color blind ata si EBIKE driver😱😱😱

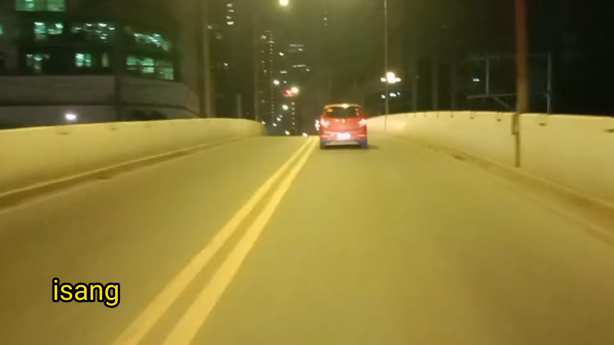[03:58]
isang awardee na dakilang kamote driver.
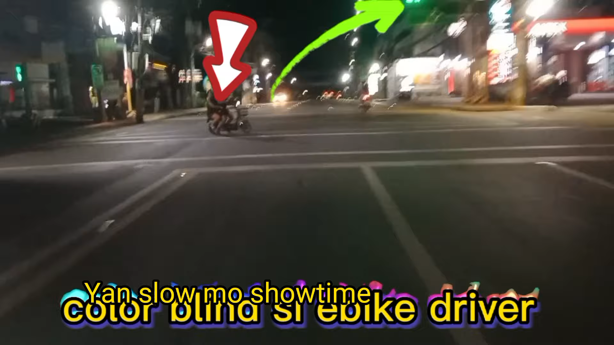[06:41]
Slow motion. Diba naka-green tapos tumawid si Kamote.